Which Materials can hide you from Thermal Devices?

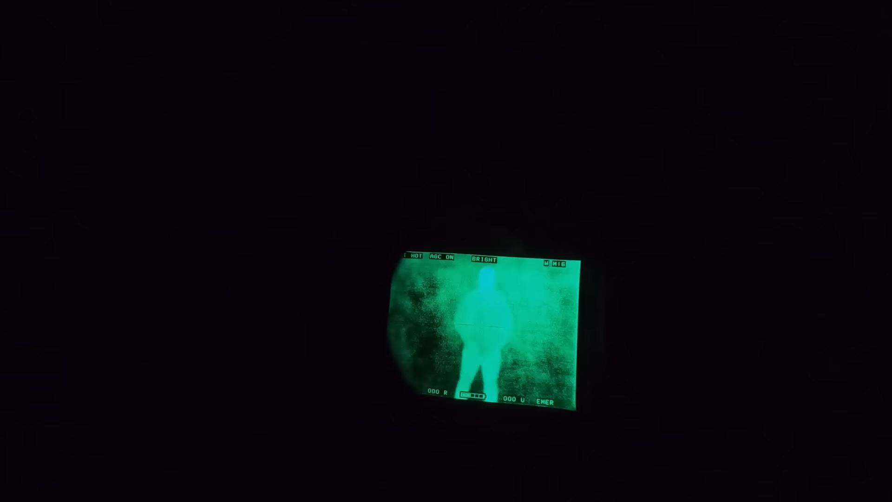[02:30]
Alright, so first I'm just casually standing there in my regular street clothes,
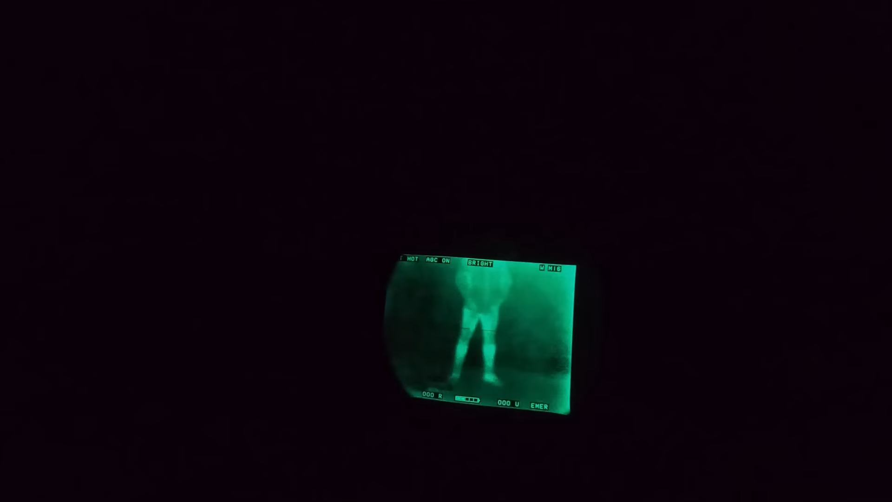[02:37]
just to show you guys what all is showing up on me.
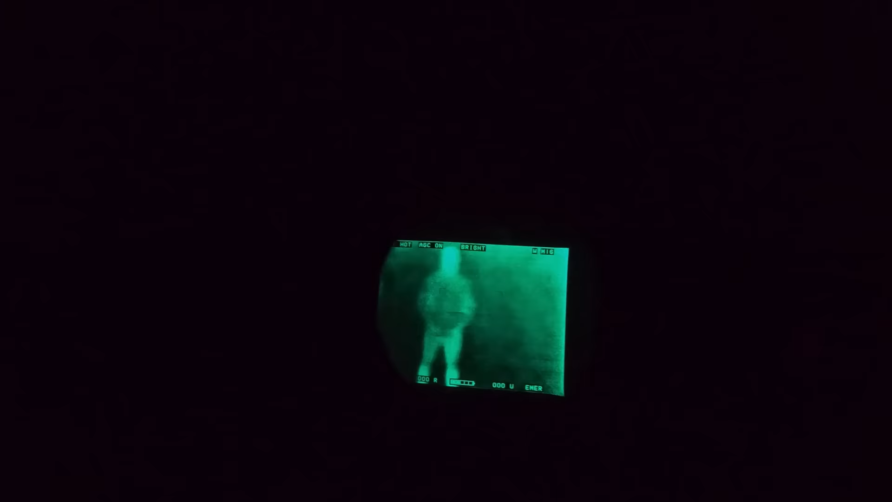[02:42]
I just got some standard jeans, and I think it's a light jacket, because it is a little bit cool.
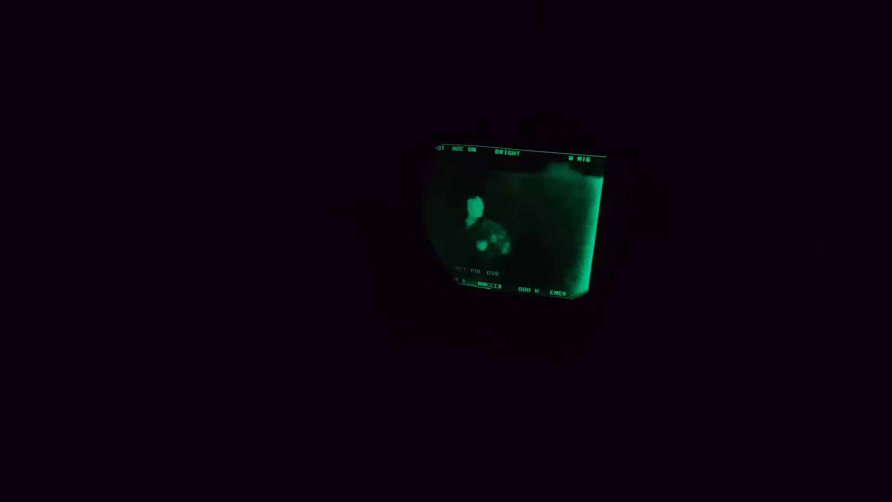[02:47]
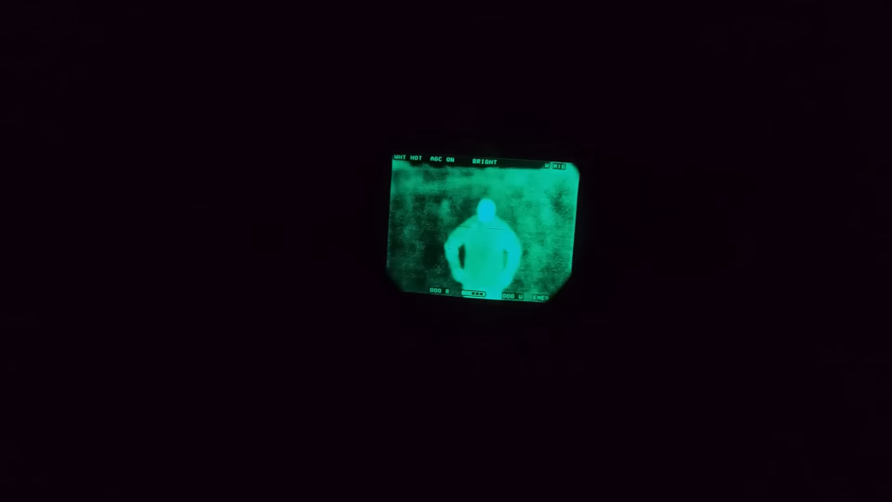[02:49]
This is the Army ECW-CS Level 7 jacket, what I call the marshmallow jacket.
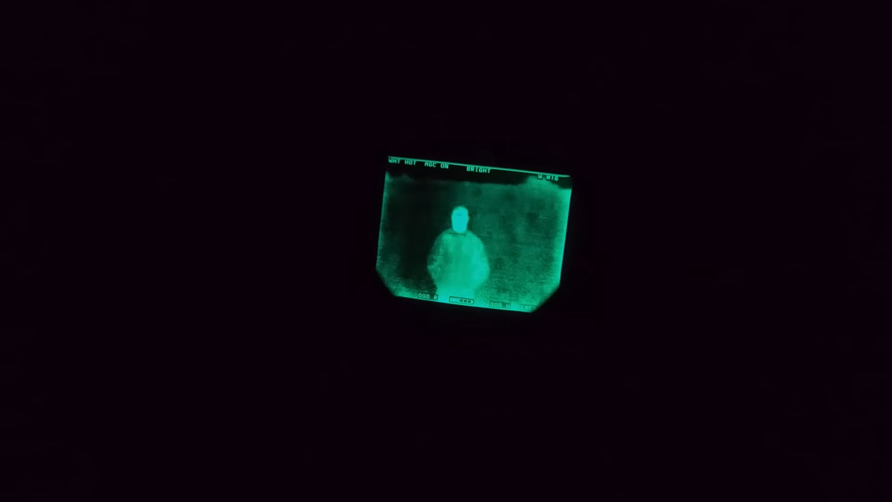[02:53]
I just wanted to see if it would trap in any heat.
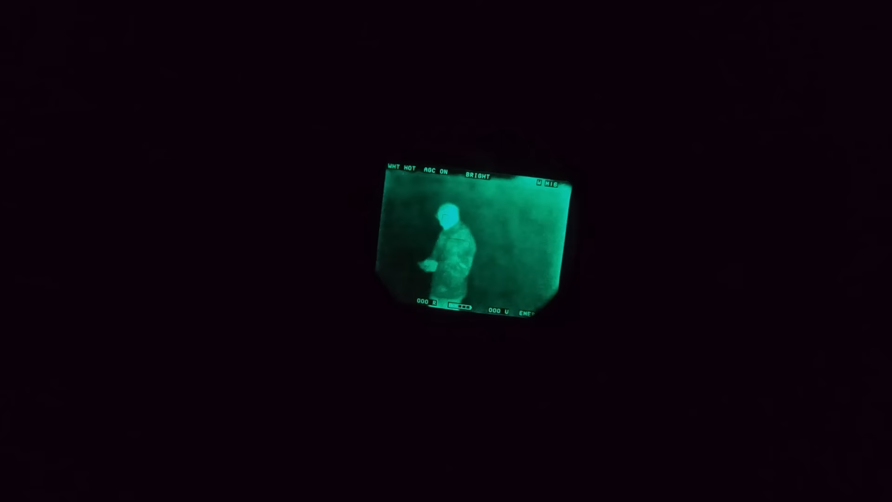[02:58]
Obviously it does not, but compared to my hands and head, it does trap in a little bit of heat.
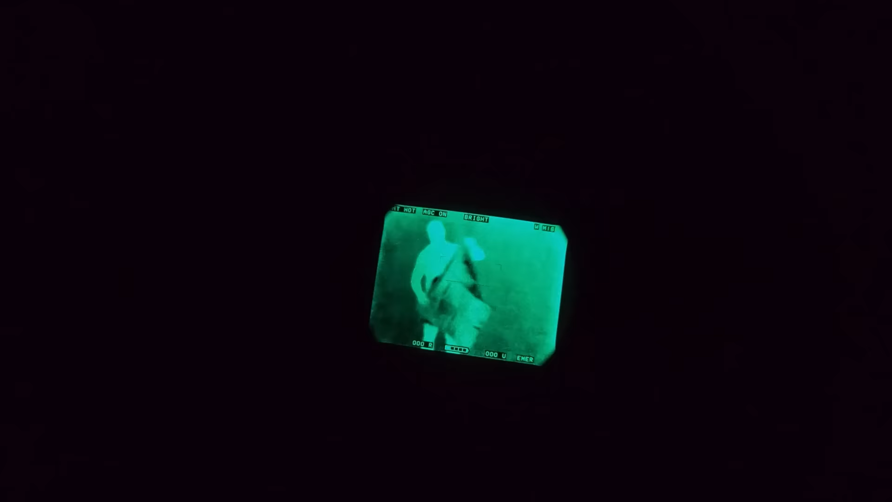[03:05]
So now we're going to throw up the original casualty blanket. They're all about the same. This is that kind of heavier one with the reflective inside.
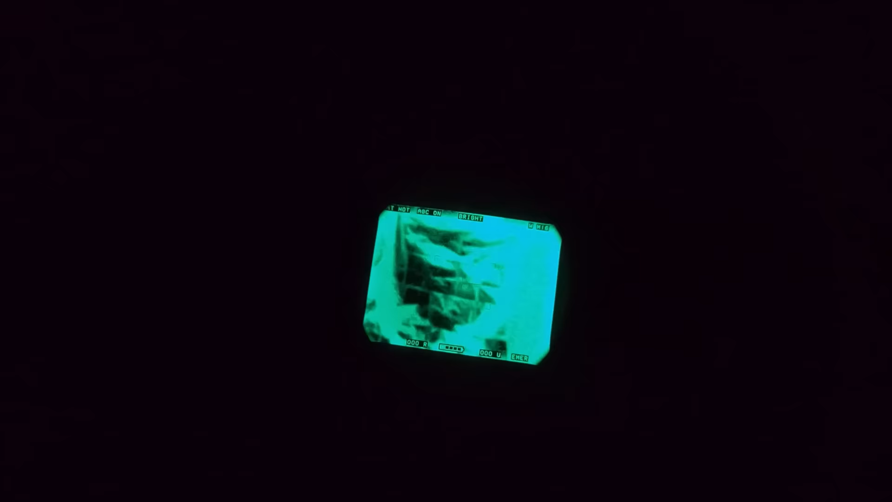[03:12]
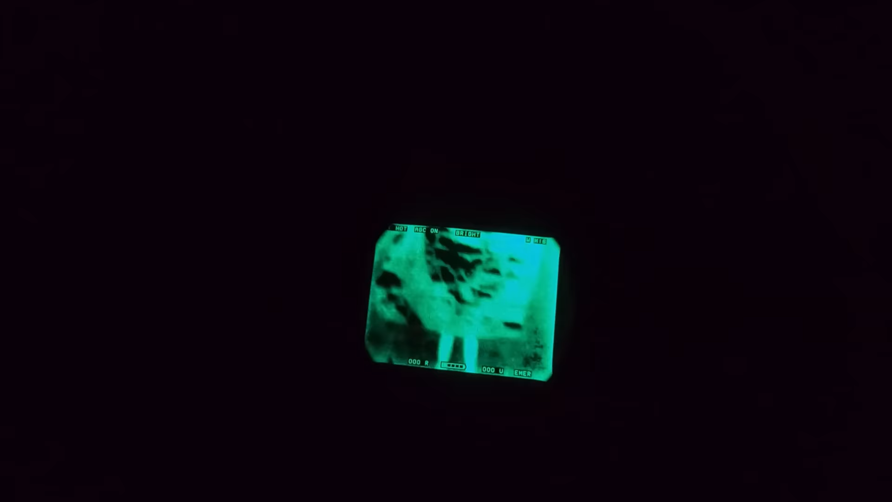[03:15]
So as shown in the first episode, it will block you as long as you are not touching it, warming up the material.
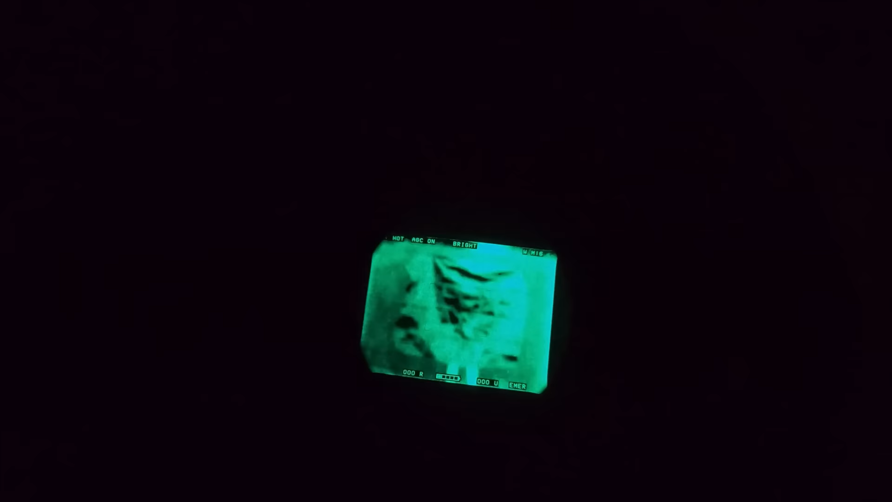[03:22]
However, this device also has FLIR, and as you can see, it creates a giant reflection off of the casualty blanket.
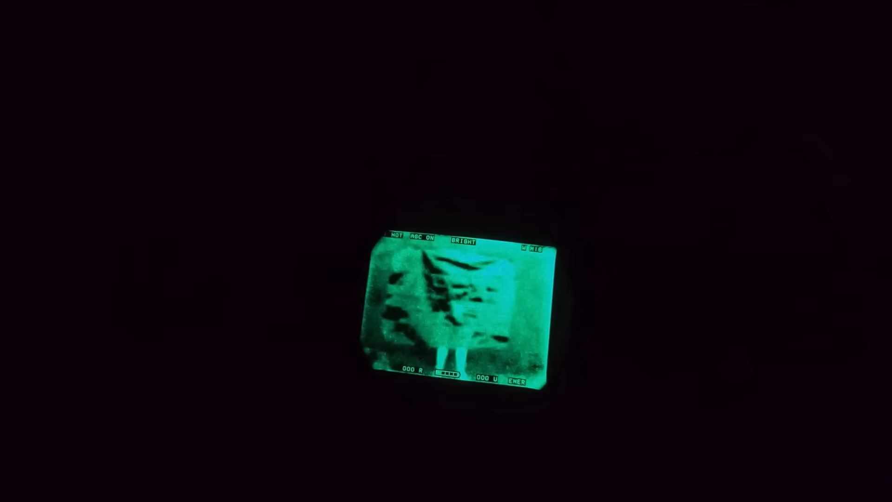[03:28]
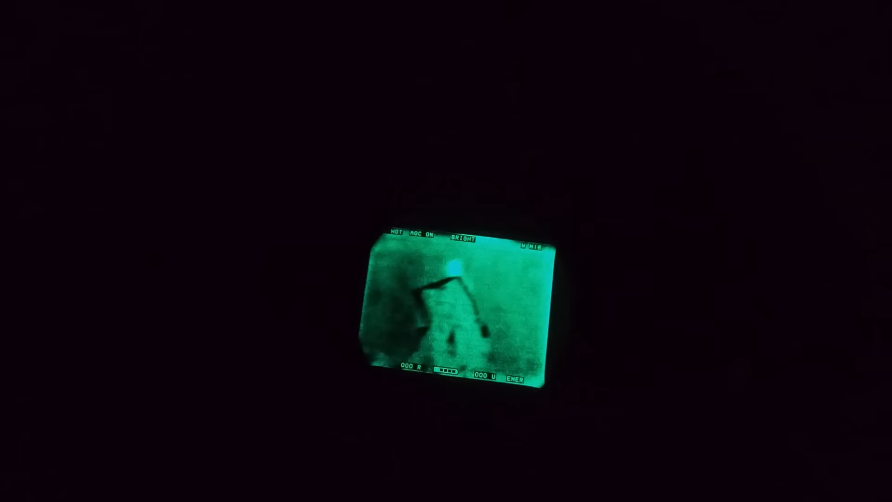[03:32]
So it'll block your thermal signature, but you're going to have some shine in that device.
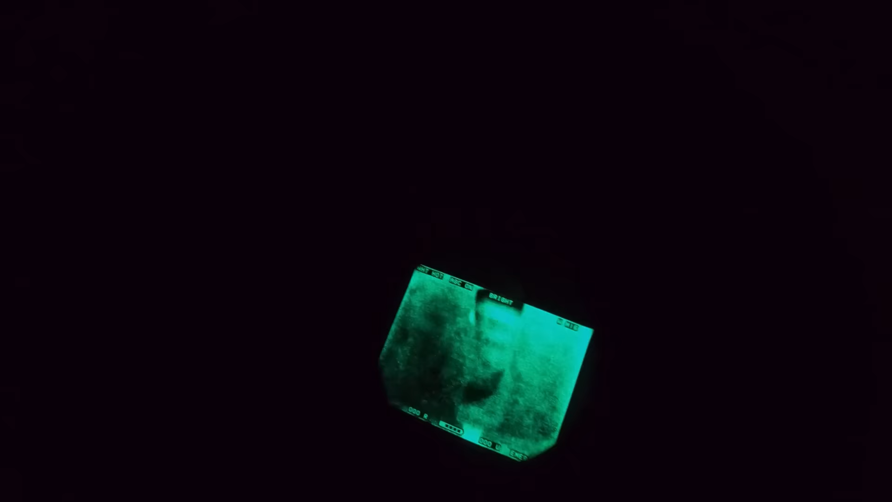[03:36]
Now this is like a cheap car windshield protector,
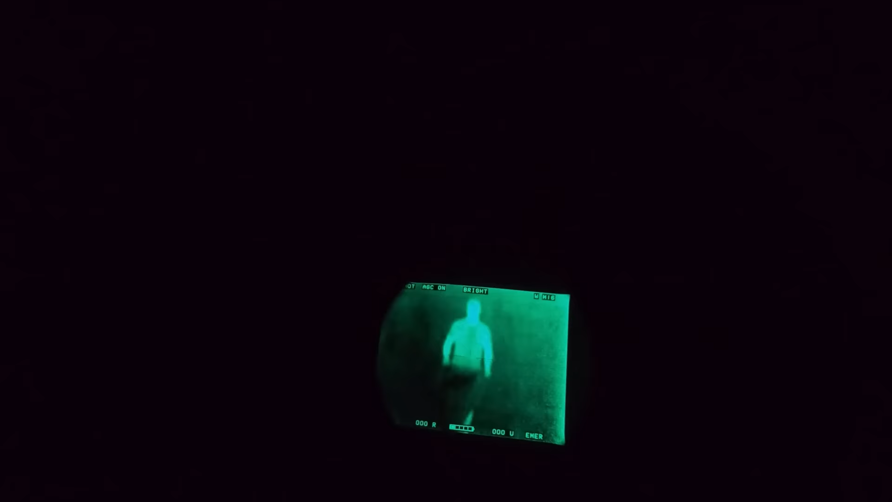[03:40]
either from the sun, or some people use them to keep their windows from frosting. And there you go.
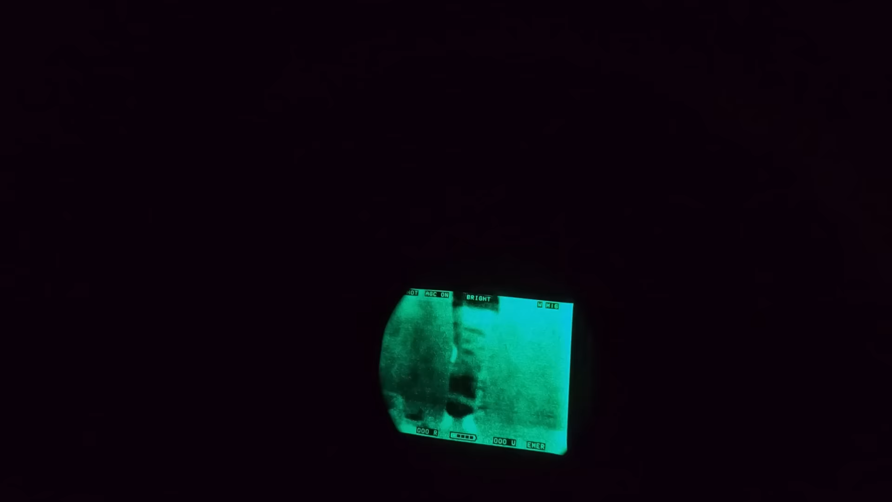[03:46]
Smaller shine, and no thermal signature popping through. So all this reflective material, it's going to give off a shine in FLIR.
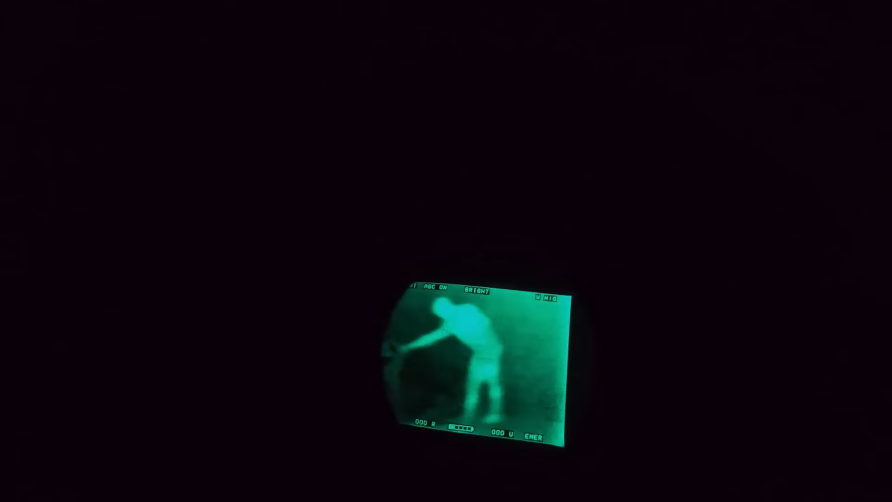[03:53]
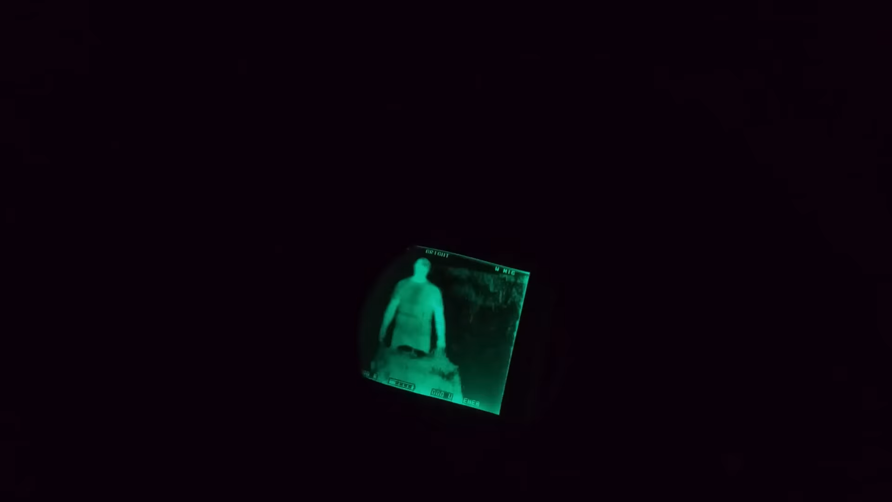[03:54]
So now we're going to show my most recently reviewed Bushman Thermo Tarp.
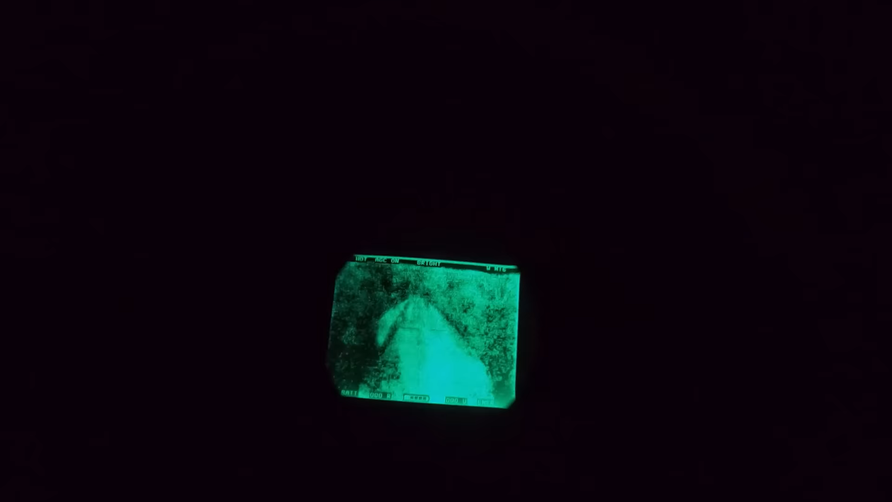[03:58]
It's basically a camping tarp with a reflective inside,